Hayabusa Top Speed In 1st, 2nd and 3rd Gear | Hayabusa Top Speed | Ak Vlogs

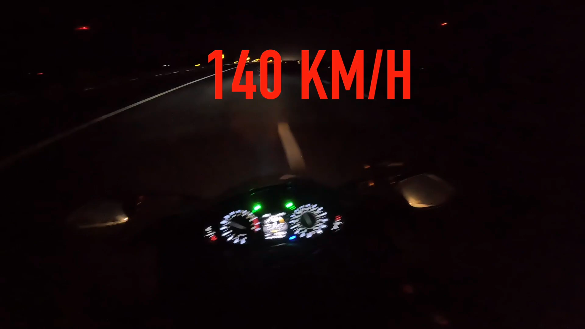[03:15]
पहला गियर जाता है 140. अब है दूसरा गियर
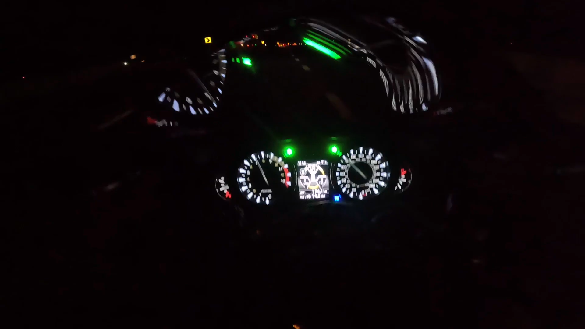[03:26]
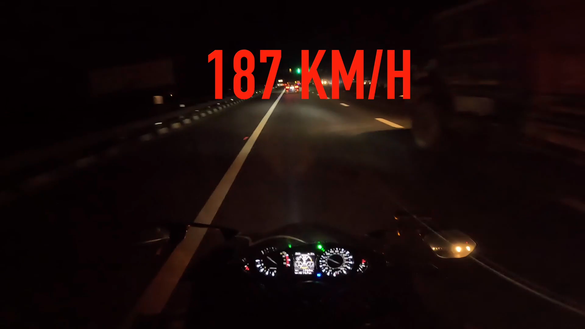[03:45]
185 और 187 के बीच. क्योंकि इसमें एनालॉग मीटर है तो इसकी वजह से एग्जैक्ट जो नंबर वाला फिगर है वो नहीं पता चलता, लेकिन 185 से 187 के बीच है ये कंफर्म है. जगह नहीं मिल रही है जगह, जिससे कि तीसरे गियर का लिमिटर चेक कर सके कि कहाँ पे है.
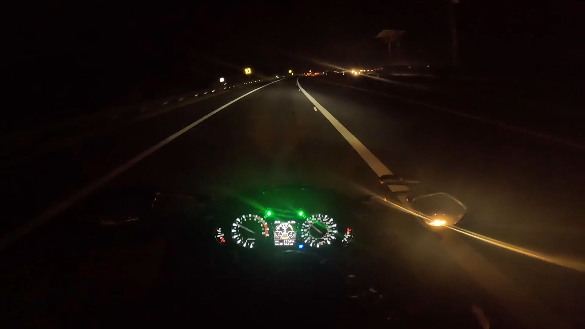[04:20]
सो थर्ड गियर का लिमिटर चेक करते हैं एक बार, थोड़ा सा और
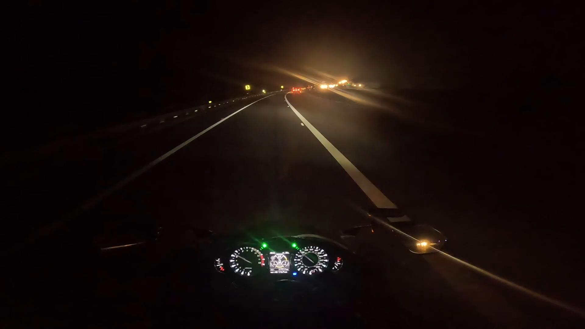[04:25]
जगह मिल जाए, थोड़ी सी और जगह मिल जाए.
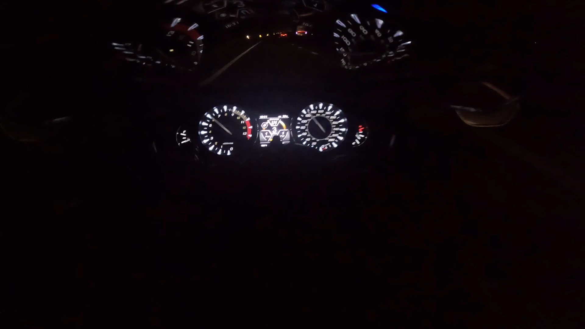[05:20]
तो भाई अब चेक करते हैं थर्ड गियर का लिमिटर कहां पर है। थर्ड गियर अब भी चेक नहीं हो पाया भाई। 240 जा रही है भाई, 240 जा रही है, कैसे चेक होगा।
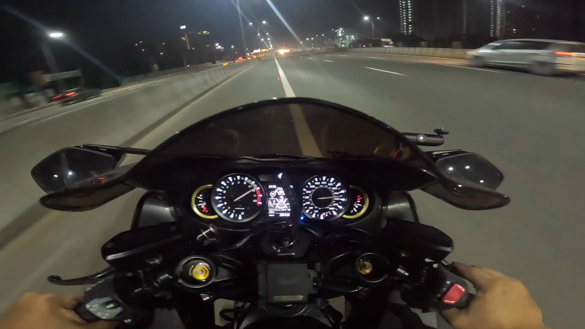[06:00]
भाई ये था थर्ड गियर का लिमिटर 240, 235 / 30 के करीब।